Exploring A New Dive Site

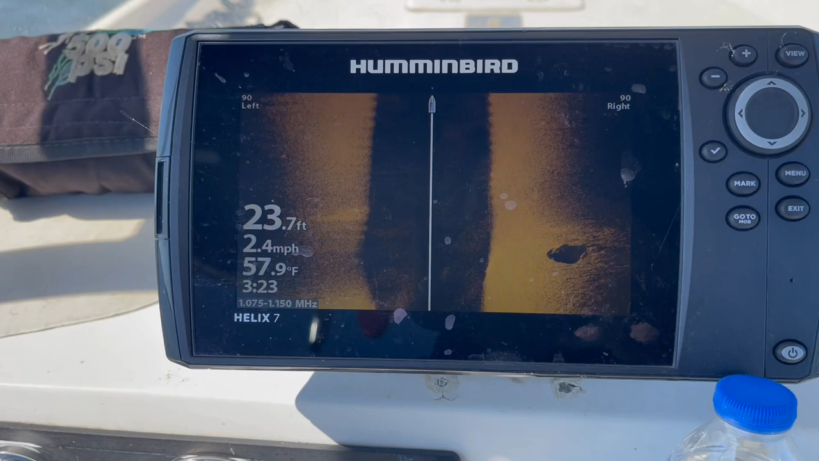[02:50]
On screen: depth 23.7 ft, water 57.9°F, speed 2.4 mph
So it should be coming up right about there.
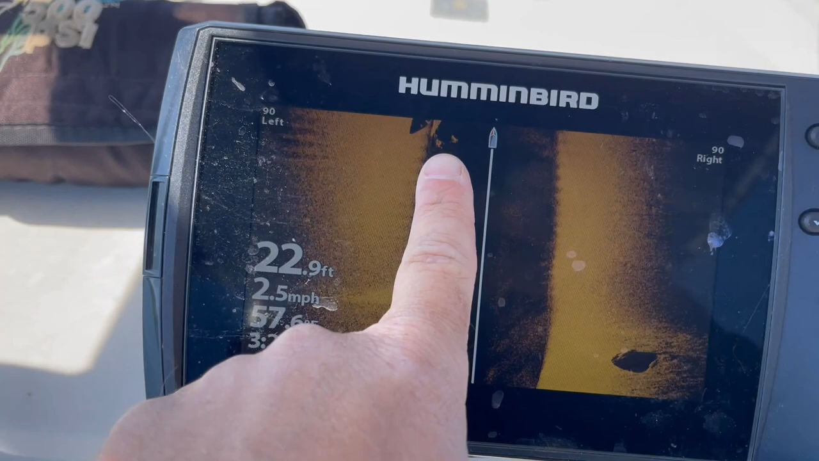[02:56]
On screen: depth 22.9 ft, speed 2.5 mph
Y'all tell me what y'all think that is. And that is an absolutely beautiful shot of it.